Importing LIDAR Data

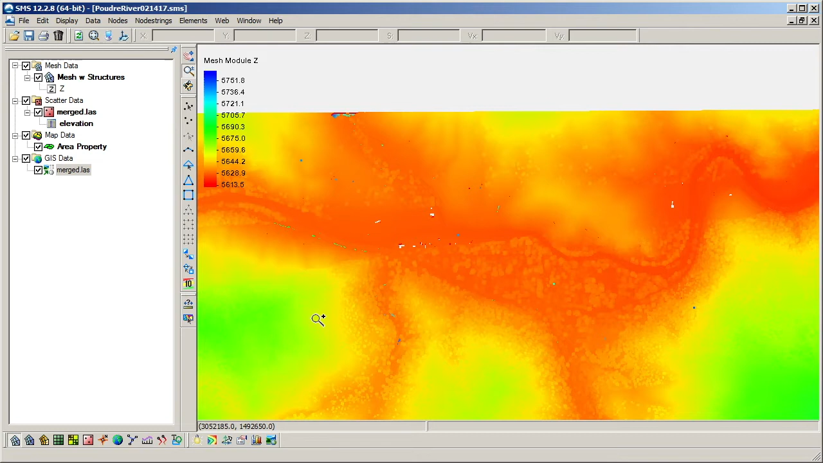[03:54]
Data and using the Convert to 2D Scatter command. Using the scatter set, we can examine the quality of the surface. One thing to check for is points that obviously have incorrect elevations. looking at the contours, there are a few points with elevations far outside the reasonable range for this area.
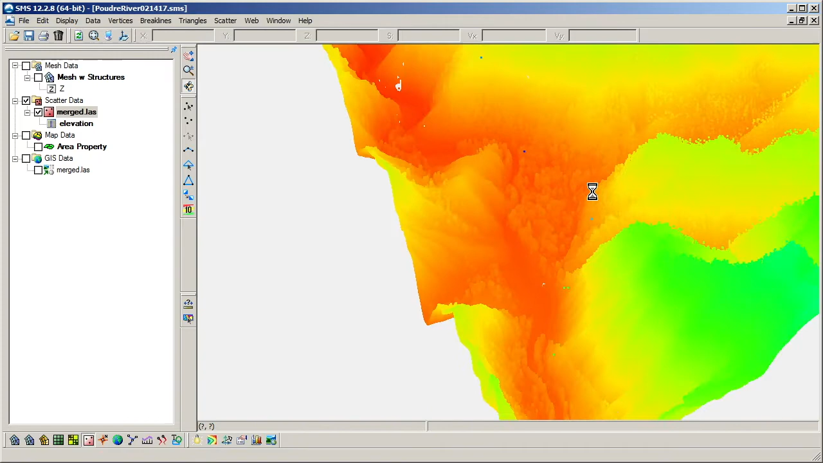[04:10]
Rotating the display into a 3D view can show this as well.
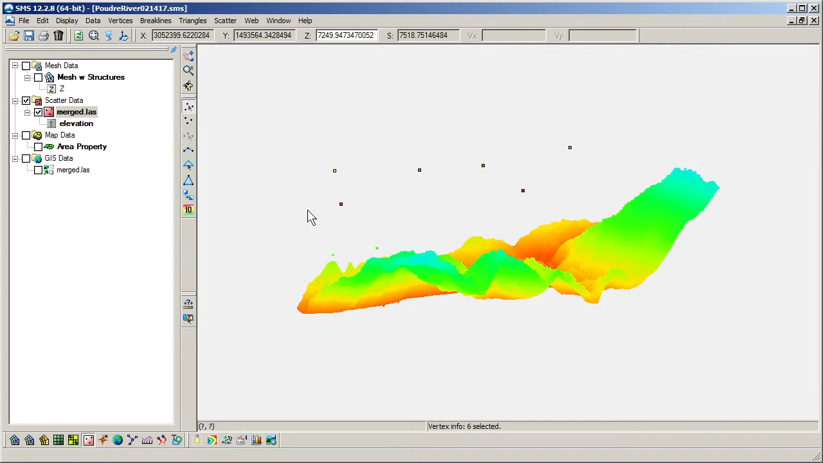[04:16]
We can select and delete these points from the scatter set.
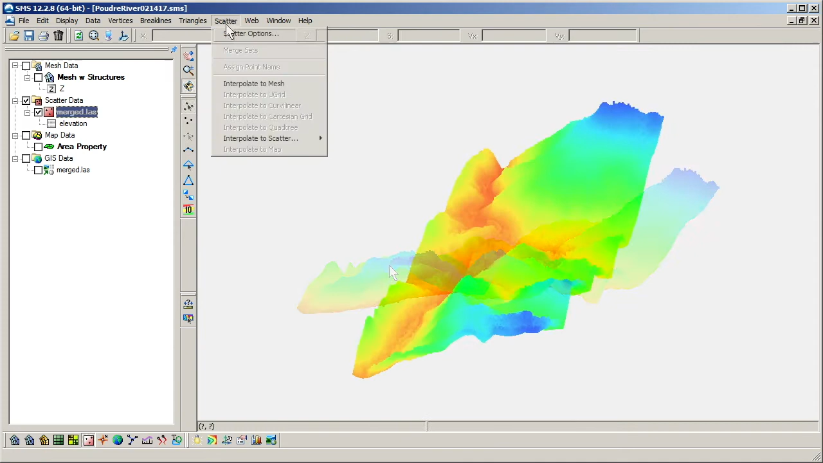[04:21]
After finishing edits to a scatter set, it can then be used with a mesh generator coverage, or interpolated directly to a 2D mesh.
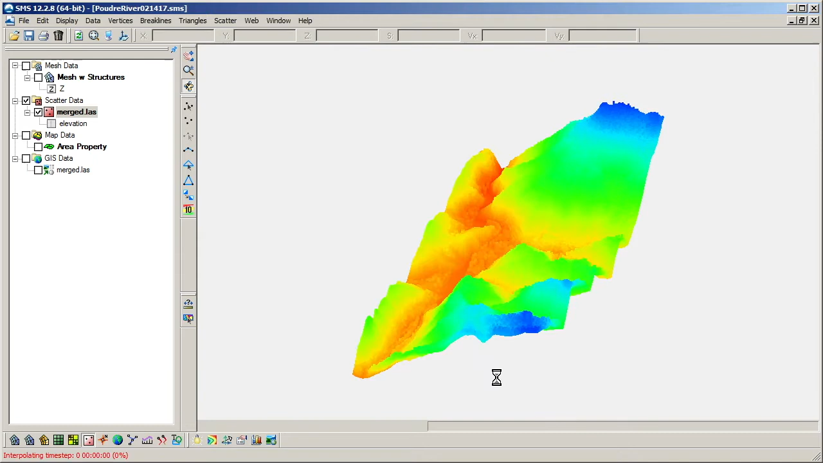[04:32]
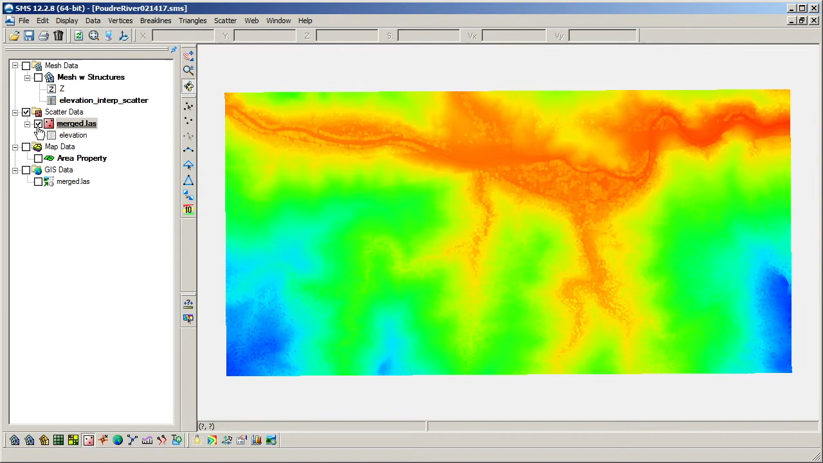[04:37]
Rasters can also be interpolated directly to a mesh, but without first converting to a scatter set.
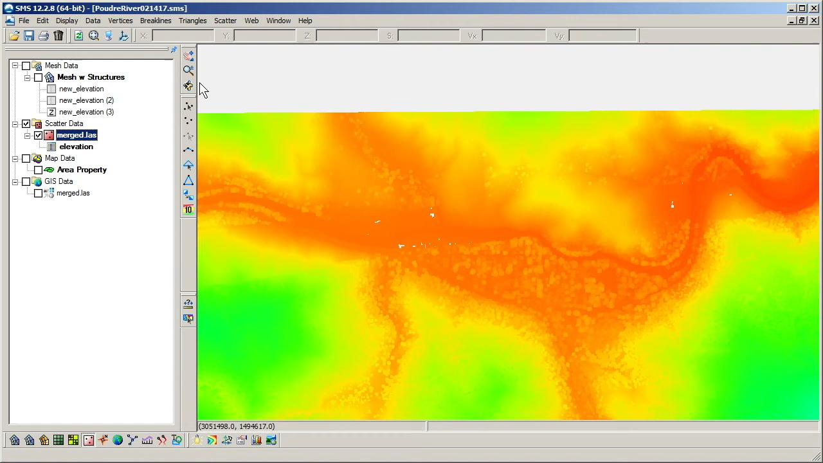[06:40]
The filter tool targets areas of an elevation data set where the interpolated surface is relatively flat and has more points than are needed to define that flat surface. The filter options are found in the data menu for the scatter set module. The user input for filtering algorithm is an angle in degrees.
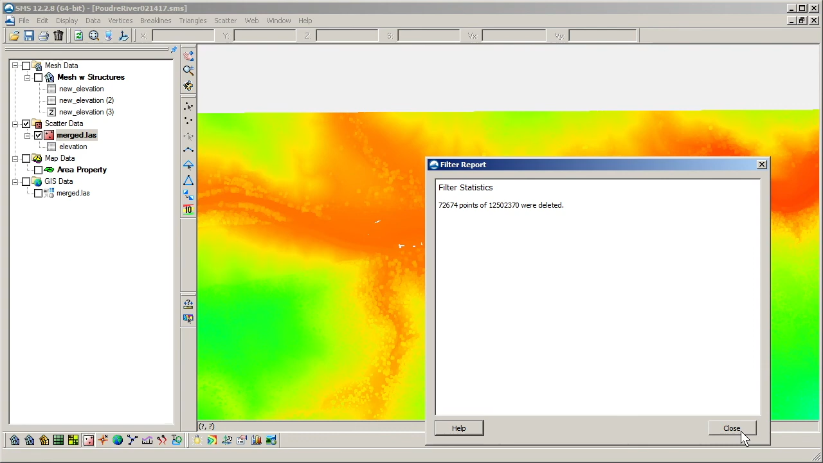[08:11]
A good approach is to start with a small value between 1 and 5 degrees and then examine the result. The filtering can be repeated with larger angles if needed. In conclusion, the various options for importing LiDAR files combined with powerful edit and filter tools that
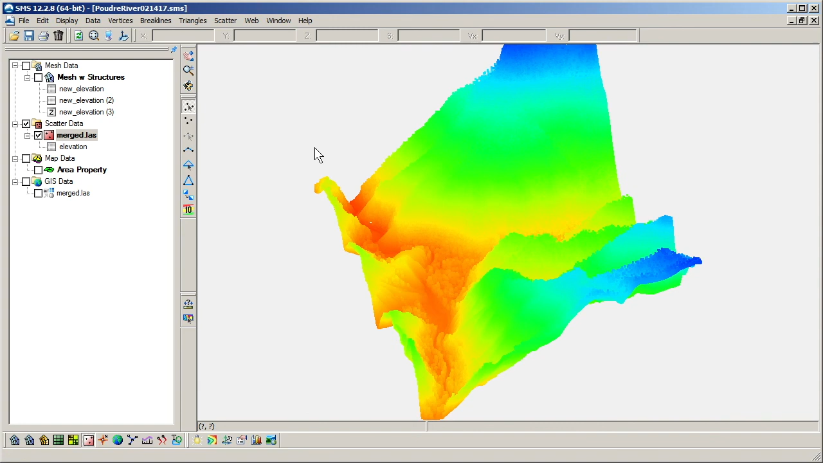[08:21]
SMS provides can be used to facilitate processing and using elevation data with SRH 2D models. This concludes the importing LiDAR data video.